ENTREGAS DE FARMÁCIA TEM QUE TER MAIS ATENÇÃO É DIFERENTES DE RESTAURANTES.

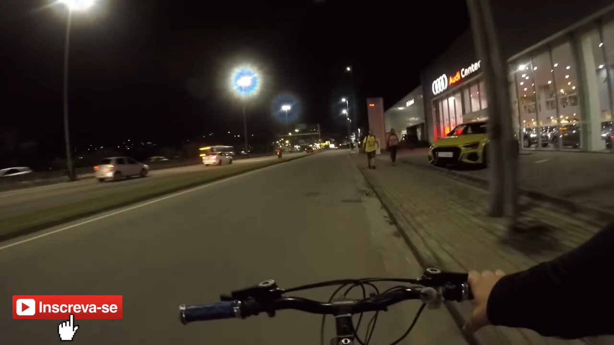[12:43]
Tá dizendo aqui, rapaziada, que a entrega é na concessionária da Volvo. Agora eu não sei se é mesmo, né? Mas tá dizendo que é nessa rua aqui, ó.